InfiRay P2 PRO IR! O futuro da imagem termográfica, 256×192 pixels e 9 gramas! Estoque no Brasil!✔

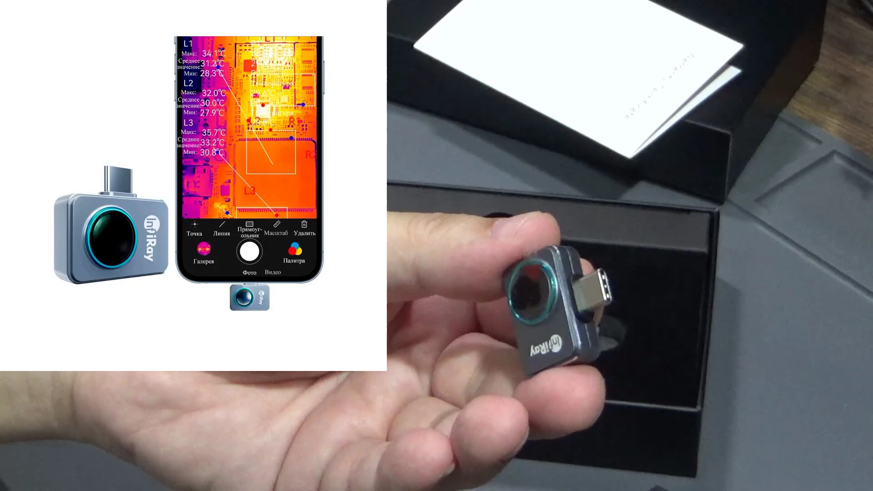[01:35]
um iPhone antigo que tem aquele conector Lightning, você talvez precise de um adaptador, se não,
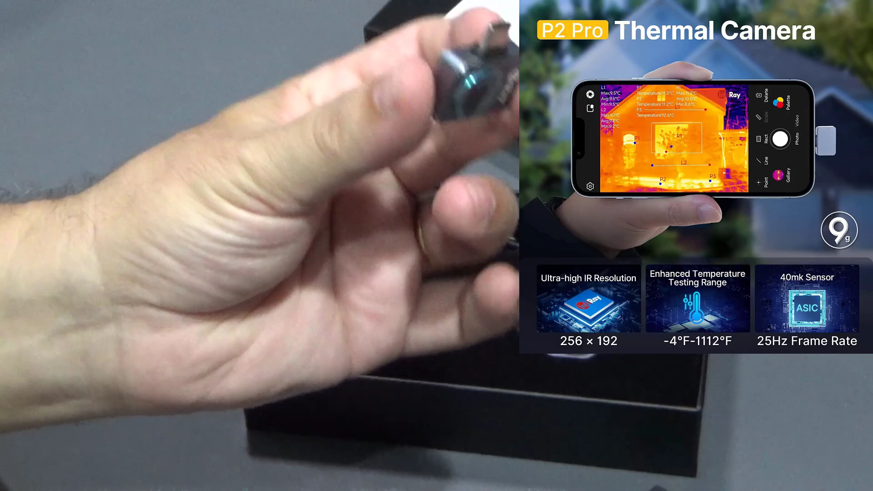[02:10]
O tamanho dela é vinte e sete milímetros por dezoito milímetros por nove e meio milímetros de espessura, ok? Tem com a lente macro, que é aquela outra ali do lado, aqui vem também,
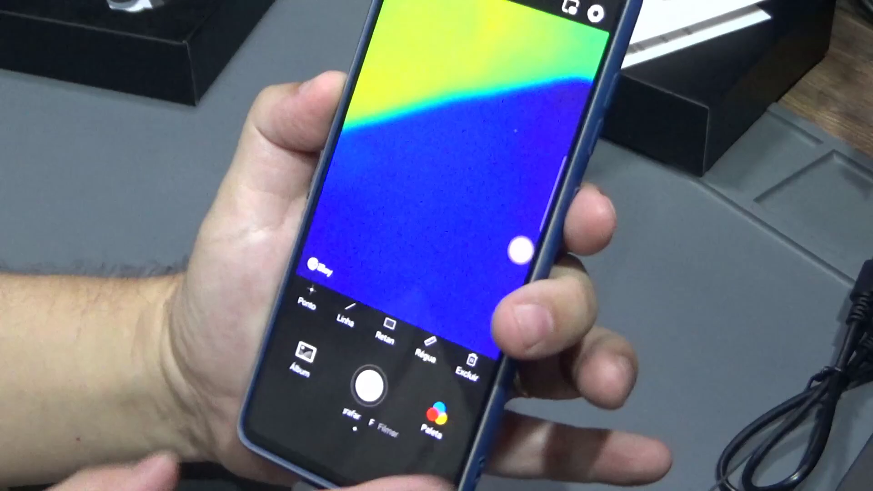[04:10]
já tá com a primeira imagem térmica aqui, deixa eu botar pra desse pra baixo aqui pra gente ver melhor,
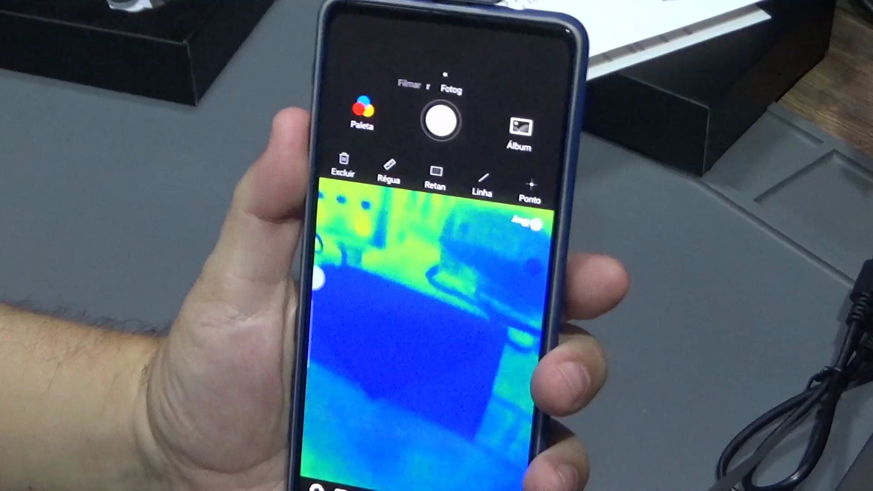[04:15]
repara, ele tá ali, aqui são as paletas, né?
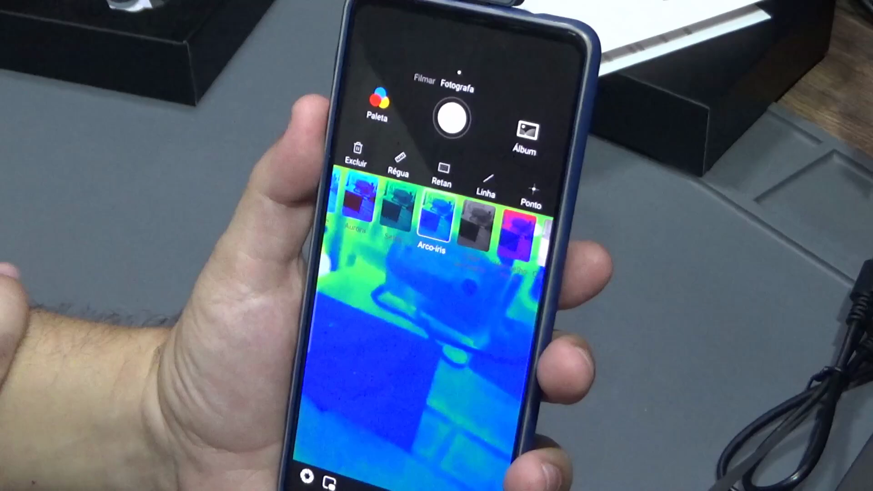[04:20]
Eu tenho aqui essa paleta arco-íris, mas eu posso substituir uma uma paleta desse formato aqui preto e branco, ok?
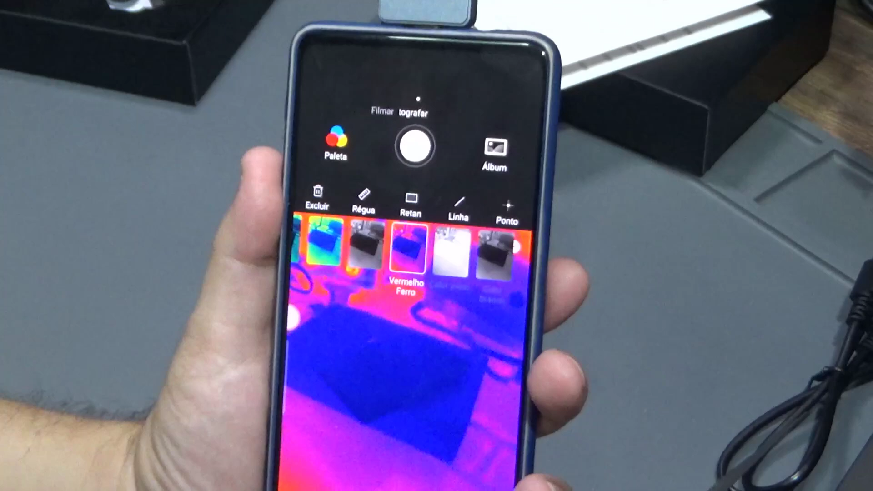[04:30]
Assim como esse outro aqui preto e vermelho e esse outro aqui calor branco aí você vai escolher a que você prefere,
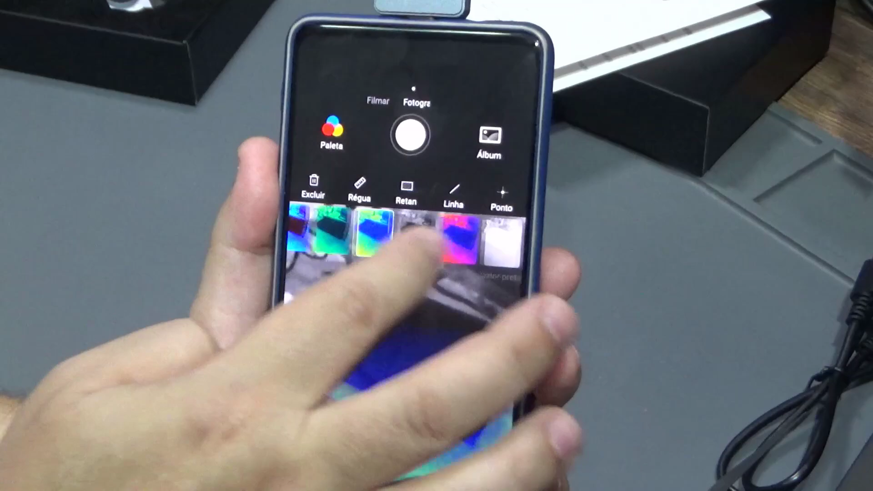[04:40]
sendo que a mais típica é essa daqui, né?
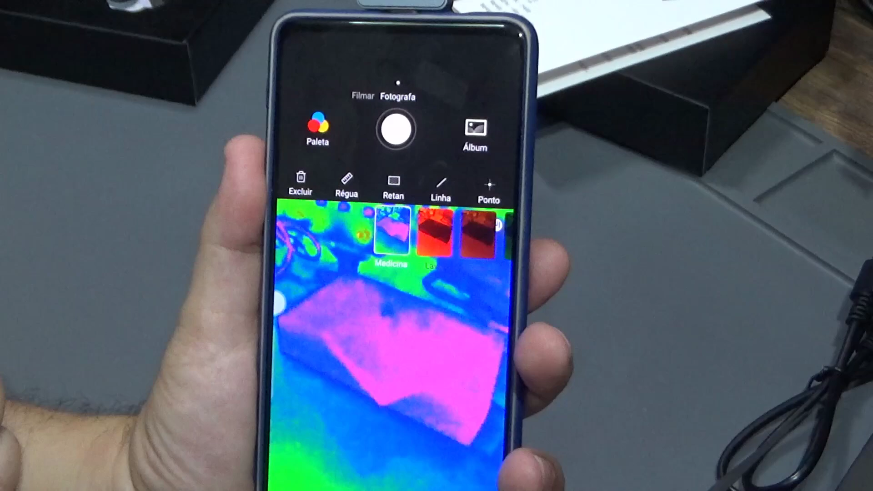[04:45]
A mais comum. Medicina, eu acho que não tem uma outra mais mais comum ainda,
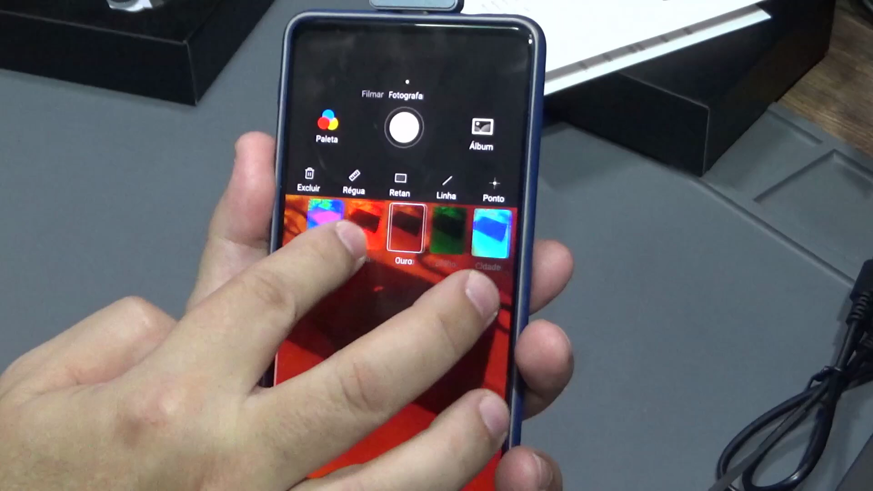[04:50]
que é esse Aurora aqui, bem comum, ou essa arco-íris, tá?
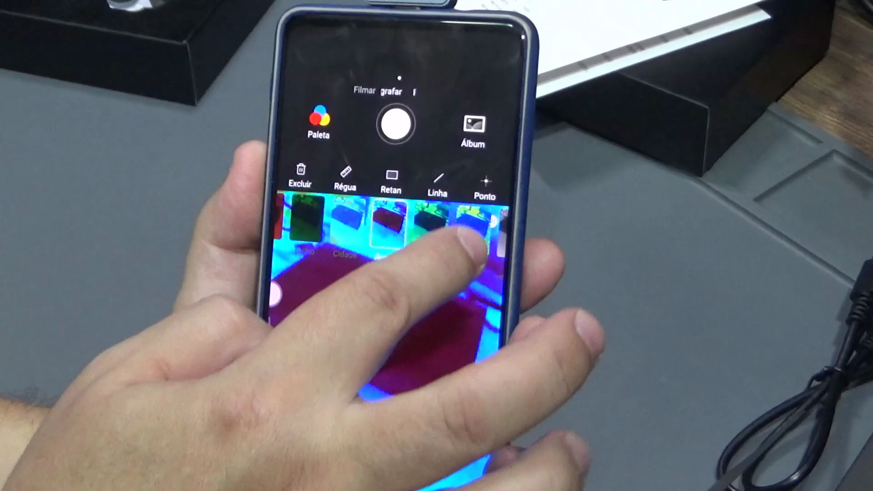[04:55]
Aqui é o seguinte, ele tá na função eh pro,
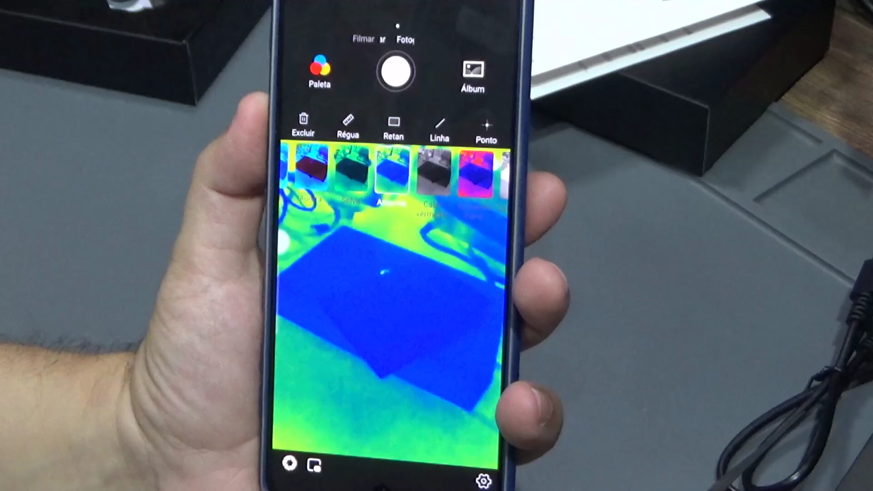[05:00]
na função profissional, você pode botar na função comum, que não é profissional, basta vir aqui,
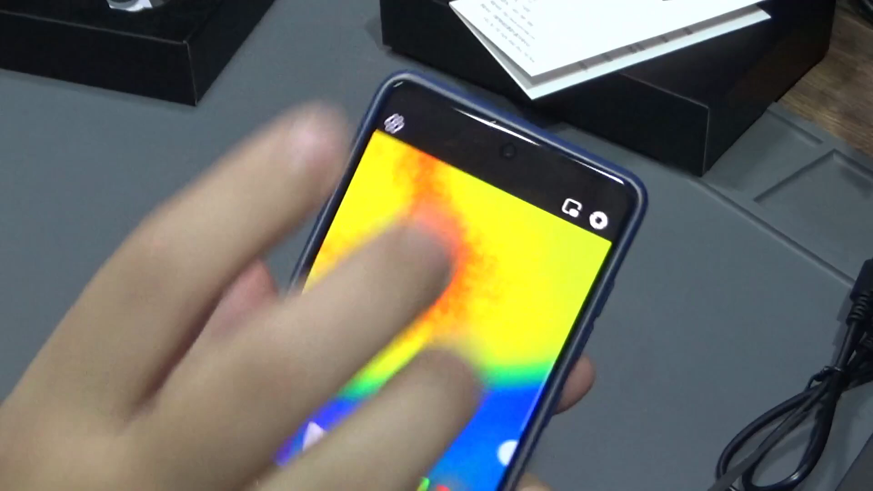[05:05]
ó, nas configurações e aí você tem configurações de imagem avançada,